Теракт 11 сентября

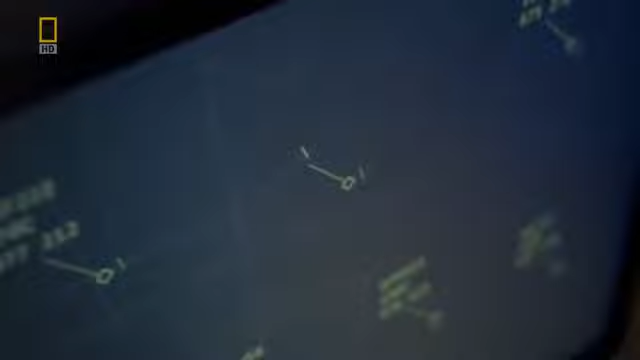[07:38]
Он вынужден ориентироваться только по данным с радара.
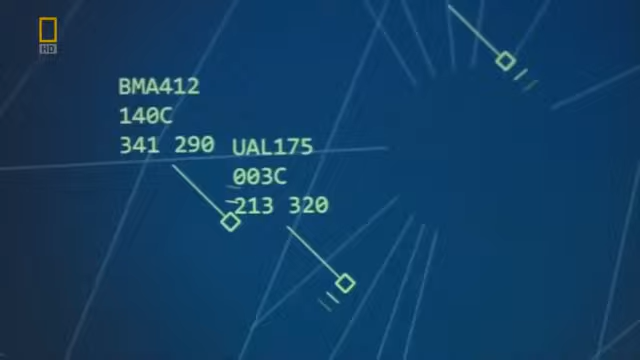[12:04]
Самолет сменил код транспондера и тоже начал лететь, резко меняя высоту.
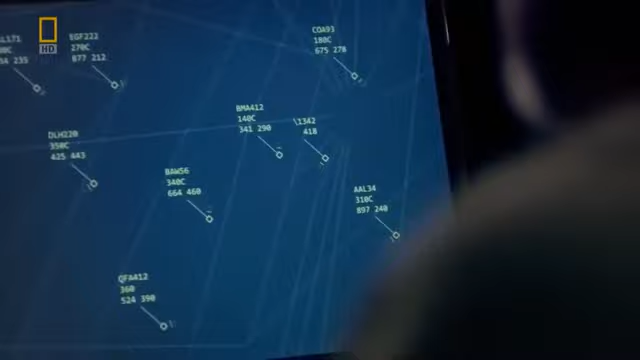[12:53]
Мы увидели, что происходит, и кто-то стал вслух зачитывать высоту, на которой летит самолет.
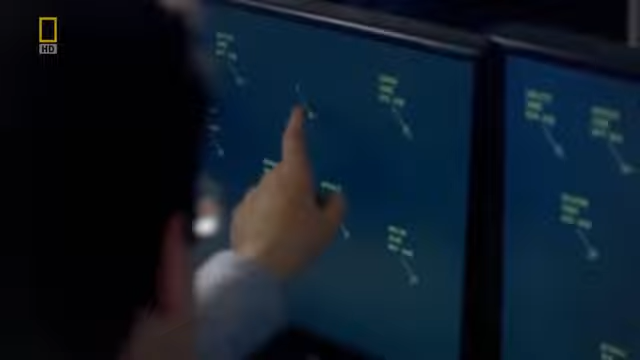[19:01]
Слайни удается отследить самолет, когда тот начинает двигаться в сторону Вашингтона.